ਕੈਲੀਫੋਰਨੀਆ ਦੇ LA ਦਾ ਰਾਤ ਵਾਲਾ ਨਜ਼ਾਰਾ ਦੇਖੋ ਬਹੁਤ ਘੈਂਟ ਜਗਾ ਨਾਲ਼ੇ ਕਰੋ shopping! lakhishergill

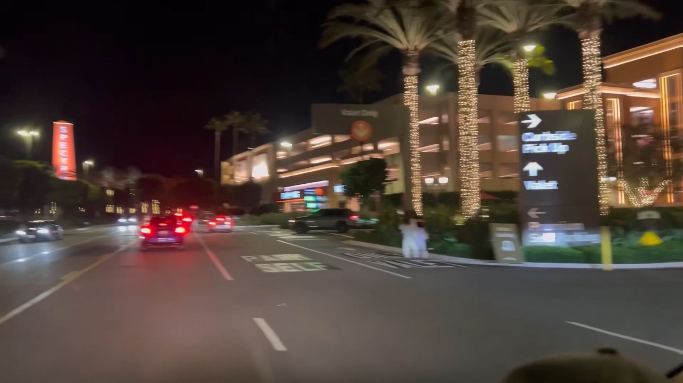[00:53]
इतने अपना पार्किंग भी है, तो
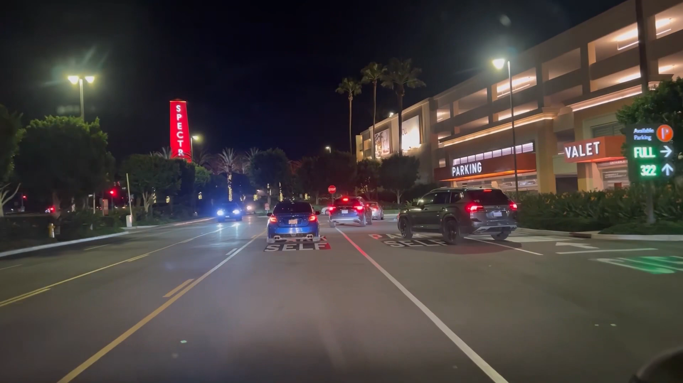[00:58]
उत भी ला सकते हैं, तो पेड़ पार्किंग भी है।